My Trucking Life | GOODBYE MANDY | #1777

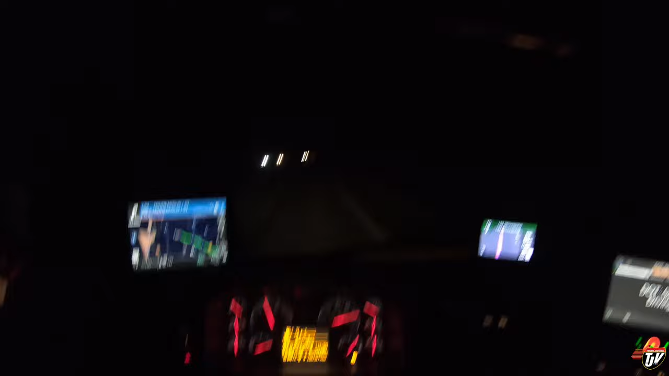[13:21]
Right? Yes, sir. Okay, then. Guess we're going quiet riding. That's what I call quiet riding. Silently slipping through the night. No radio, no music. Could make a man go crazy after a while.
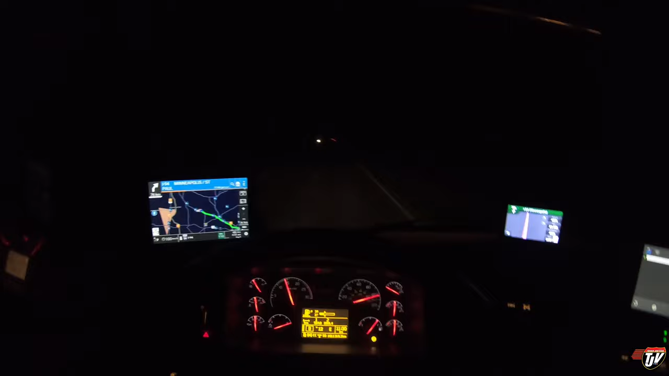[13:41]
I like the silence, but not all the time. Whoa, that's a deer. That's a deer. Okay. That's a deer. Let's warn people behind us. All right.